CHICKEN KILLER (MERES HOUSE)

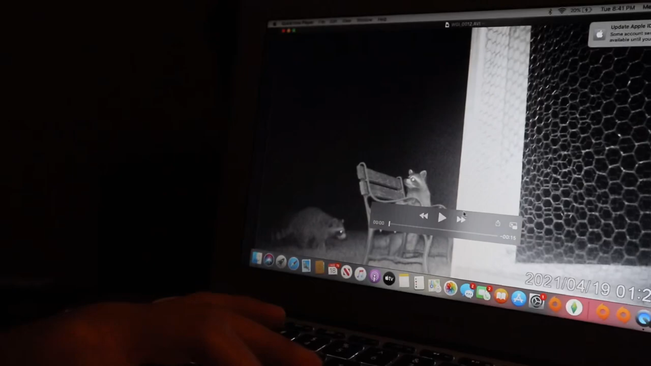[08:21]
We found the killers. There's three. What? It's a whole litter. Those are baby ones. We found the killers.
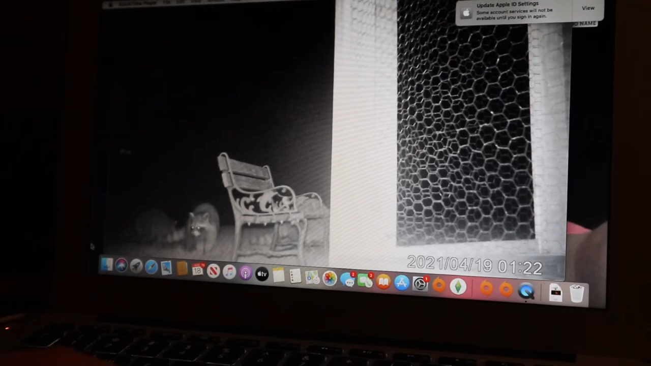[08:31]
They're trying to get the chickens. I'm sorry if you guys can hear the dog toy in the background. The dog won't quit. Why did it stop? Cause there's only 15 seconds honk.
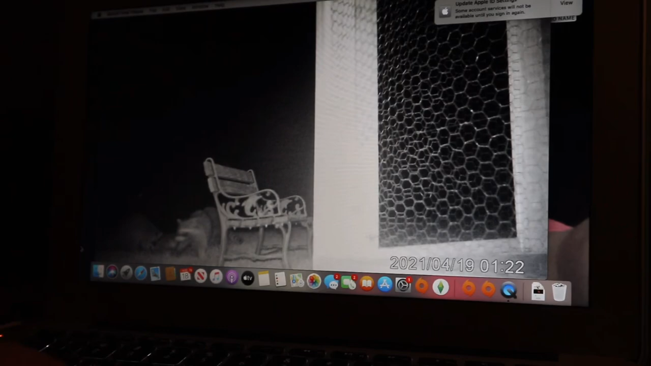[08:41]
They don't go over 15. We got little Rickys.
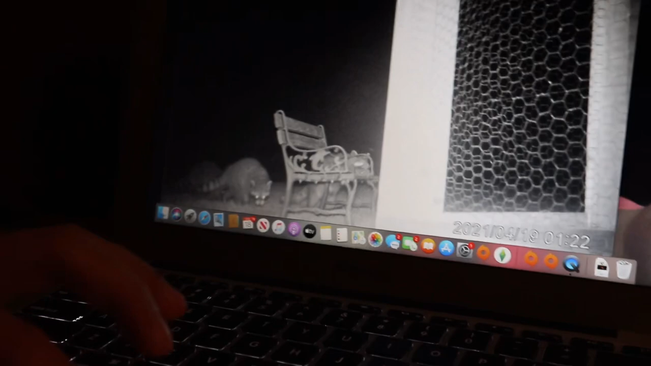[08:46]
That's the culprit. They're cute, man.
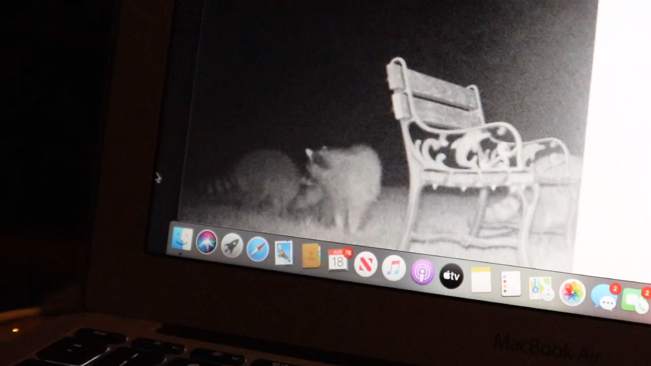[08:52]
They can go away. Now I gotta find out a way to get rid of them.